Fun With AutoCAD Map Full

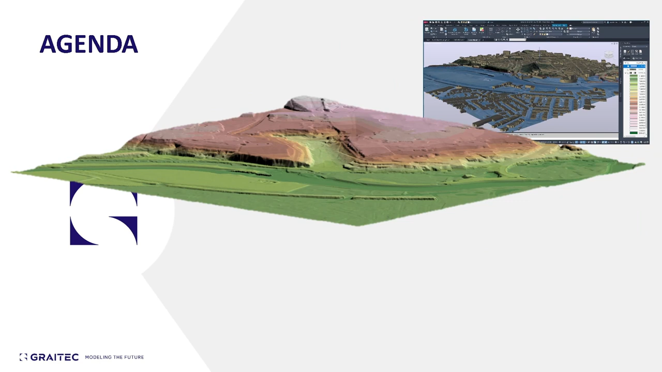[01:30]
need some land form data and we're going to place our buildings at the correct elevation on that land form data we'll get some aerial imagery and we can drape that onto the
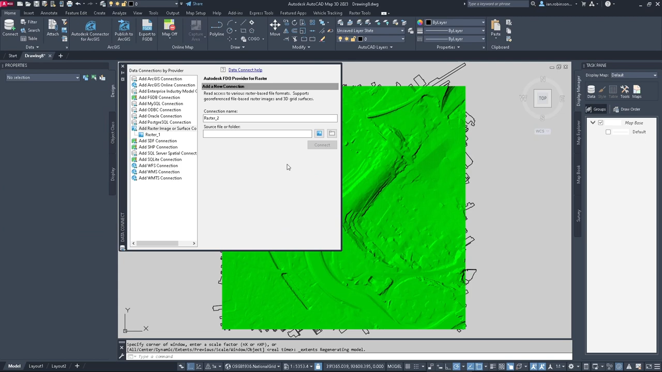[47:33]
and there is the lidar data i'll just shut down the property window i don't need that um we can actually add these buildings into here so they're easily turned on and off as well and we can also change the order that the buildings are in um by adding them in here okay um so in the data instead of connecting to data we can just add
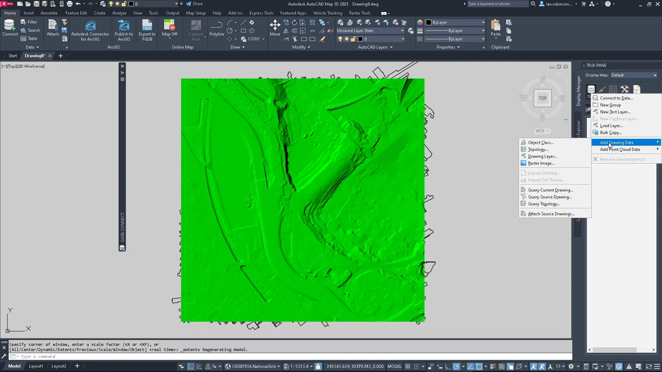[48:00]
drawing data in so if i go in and say add drawing layer i can pick my
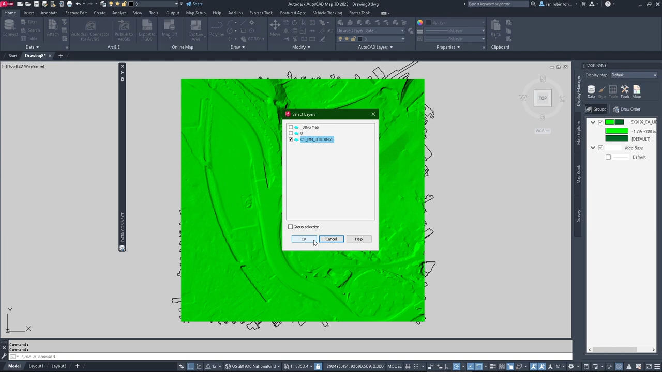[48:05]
buildings and now they're in there as well you can see they're on the top of that
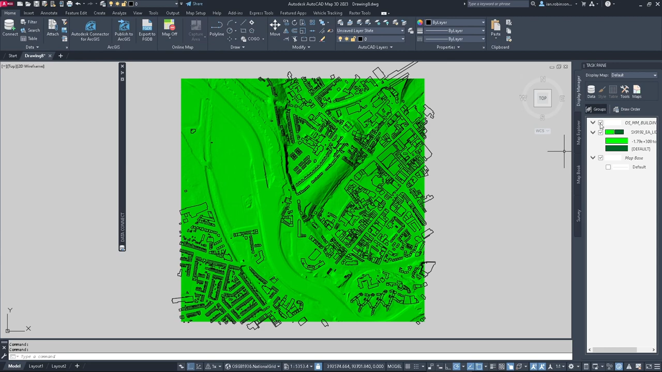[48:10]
and we can turn them on and off from here which is quite nice uh we could style this up if we wanted to we need to add a theme so i'll just go add a theme and uh
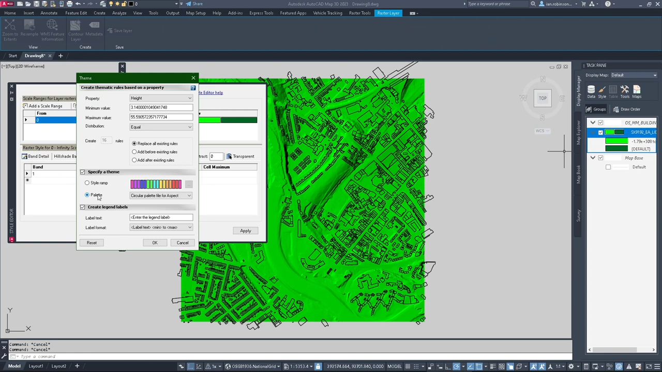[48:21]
we'll use a palette and we'll use uh the national map palette i quite like that one and okay
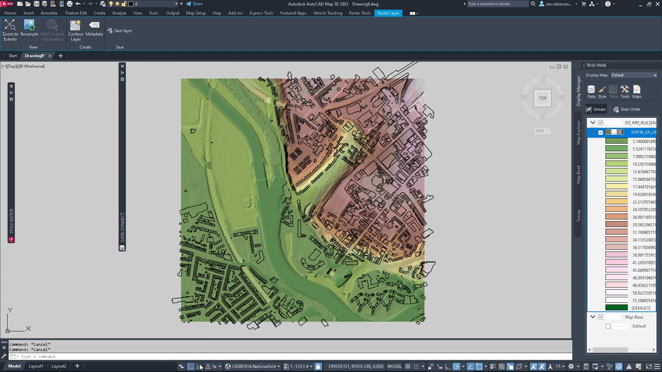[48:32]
like so now if i spin that into 3d you'll see the buildings are all sat on top of it
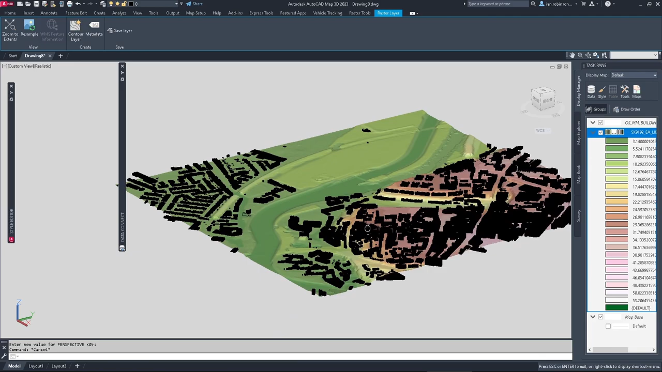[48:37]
which is rather nice okay i might want to change
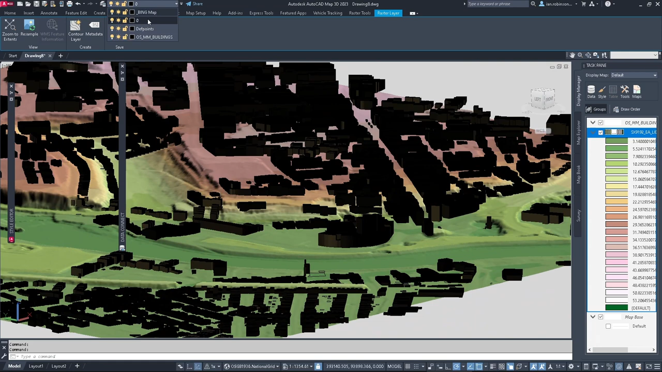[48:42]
the color of the buildings they're a bit dark aren't they that's a bit easier so now in other buildings are at the right elevation
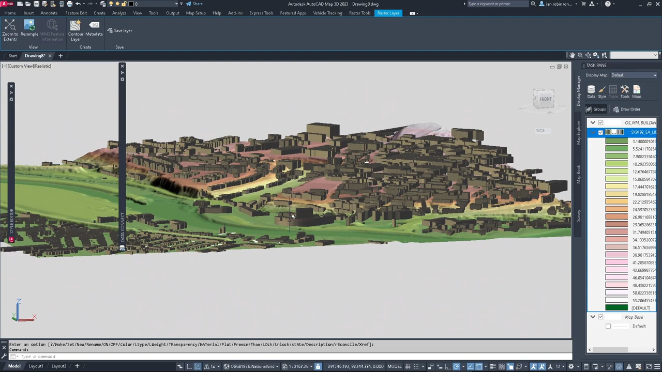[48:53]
sat on the ground like so let's do a little bit more let's go and add um an aerial image onto here okay i should have named the last one i just called it raster one but we'll call this one arial and we'll go and find the aerial image so if i go back to the os image there it is ecw let's keep that expanded connect add to map
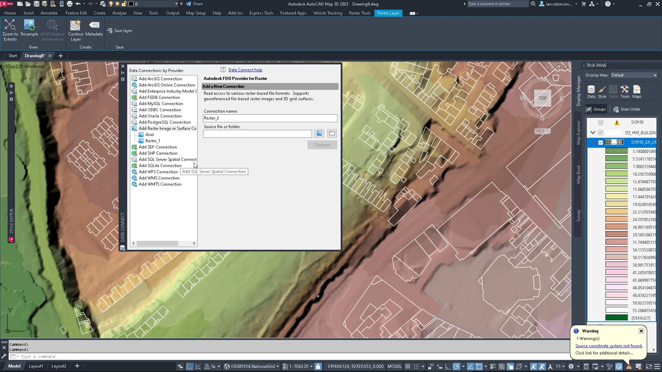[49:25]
sometimes i get this message when it worries about the coordinates it's because the coordinate was missing on the source uh the source file um which is essentially my fault so i'm just going to go on essentially when i added it i didn't
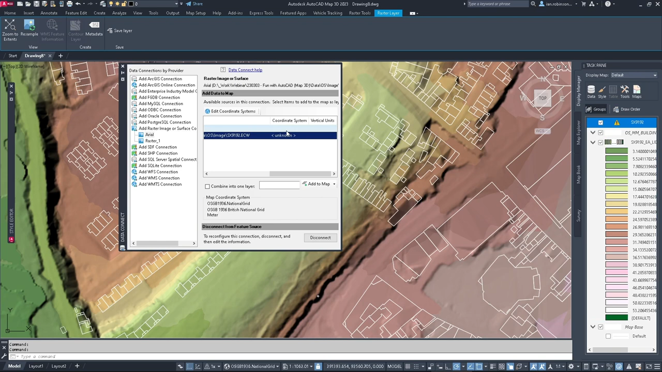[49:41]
tell it what coordinate system to use um you will find that i mean basically if i quickly go in here this
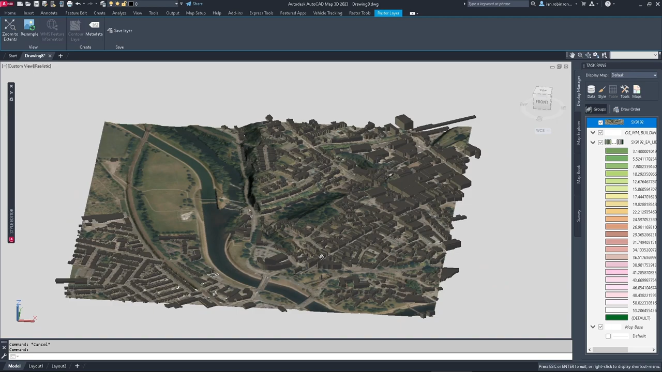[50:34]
automatically drape the imagery onto that which is rather nice
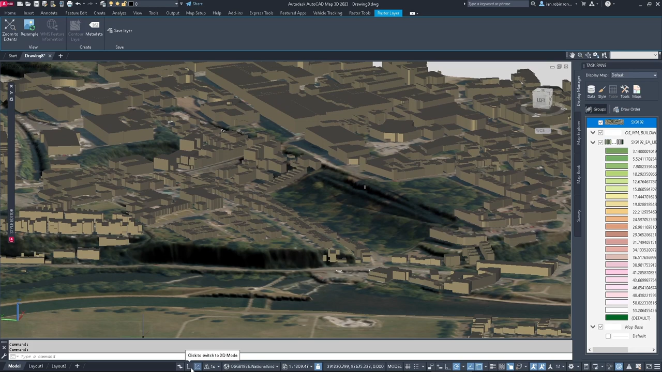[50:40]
and then lastly we're going to see which of these buildings uh flooding flood zone 2 i'm going to drag that above